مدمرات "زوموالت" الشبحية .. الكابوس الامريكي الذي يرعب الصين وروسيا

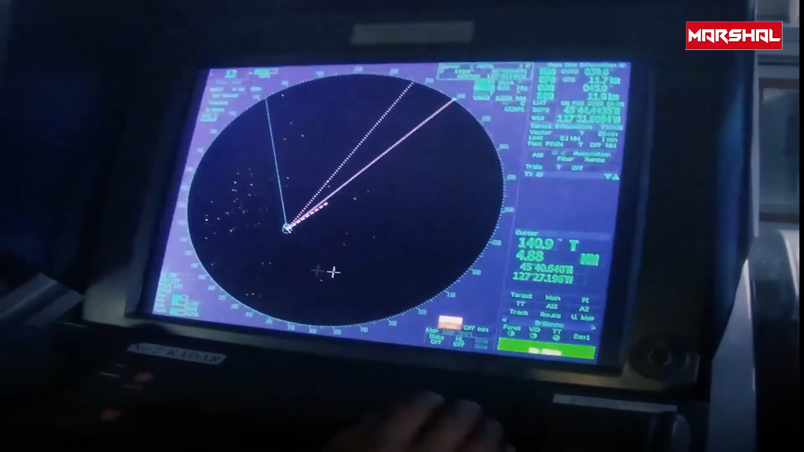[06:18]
الراداري الصغير والقدرة على رصد الموجات الرادارية المعابية القصيرة والطويلة
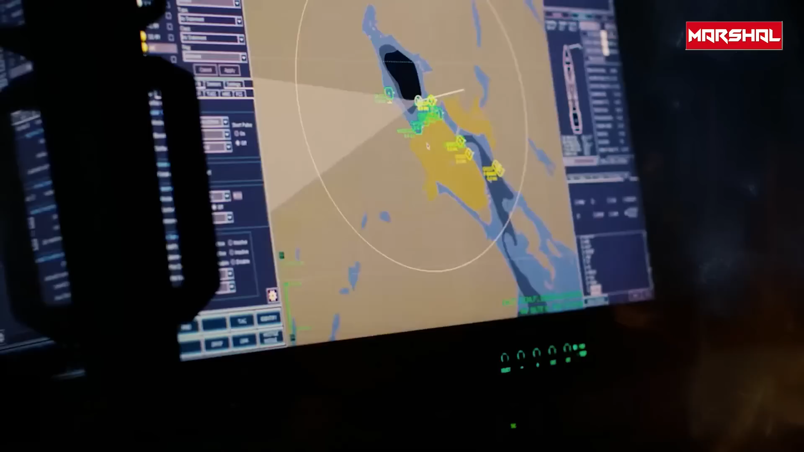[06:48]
دمج نوعين من السونار وهما السونار اي ان سلاش اس كيو ار عشرين متعدد المهام والسونار